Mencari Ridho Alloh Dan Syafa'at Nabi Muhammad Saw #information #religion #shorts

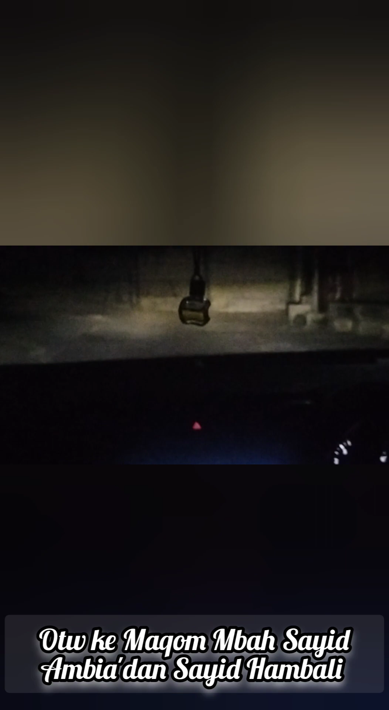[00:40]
Ngeri lo. Ya lu masa kapan lu pager. Wah. Gak bahaya apa tong ngomong ngene. Kok tahu lu belum ngiri, buntu jare. Wah, gak apa tadi. Bahaya. Nah, yang pati ketik itu bro pager. Kok bahaya, belum ngiri jare. Buntu. Terus guys, sarani sampean melorot guys. Itu video tok. Melaku di seret aja terus lu guys.